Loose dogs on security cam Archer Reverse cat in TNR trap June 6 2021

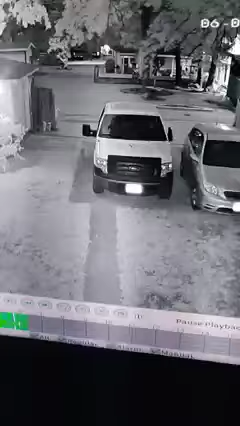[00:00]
Yeah, you should come in by that back gate during the 6th, 557, 52. There's another one. Three of them. Three of them. There's a cat that I'm rehabbing underneath an umbrella. You'll see in the other video.
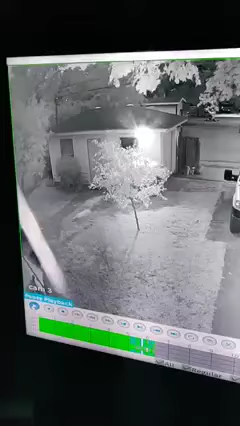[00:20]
Thank God I double locked that cage in case they try to roll it. But first they'd have to get out it from under the umbrella. There's one dog that kind of just stands in the back of the yard watching. Gets involved for just a very short time, I thought, from the other video.
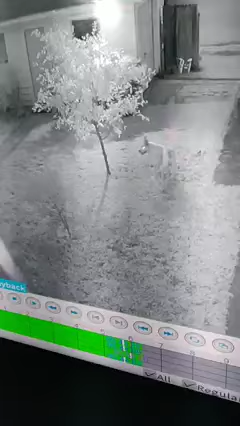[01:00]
Let me see something. I'm slowing it down and stopping it. I guess, yeah, that's it. Just leave it running real time so we can see how fast they move. Poor cat. Woke up to some barking. At least with that other gate, we can control.